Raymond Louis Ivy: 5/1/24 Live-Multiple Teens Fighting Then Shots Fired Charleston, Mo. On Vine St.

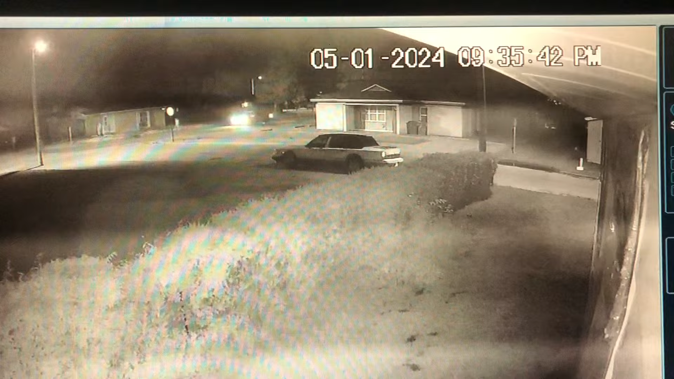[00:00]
uh tonight is uh may the 1st 2024 you can see the time uh 9 35 uh p.m i want y'all to take a close look at this security camera uh it's it's sad uh what you're gonna see and this is not something that this this something that happens kind of regularly you know from those projects
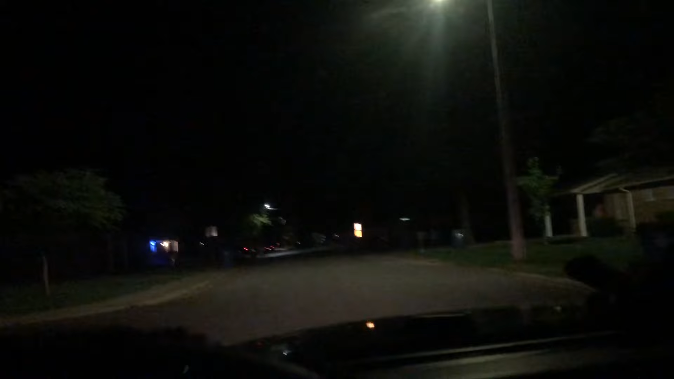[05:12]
when you turn this corner off of warn the projects on warn is not connected with the projects and uh for the charleston but this corner right here is real dark and every time you see all that mess over here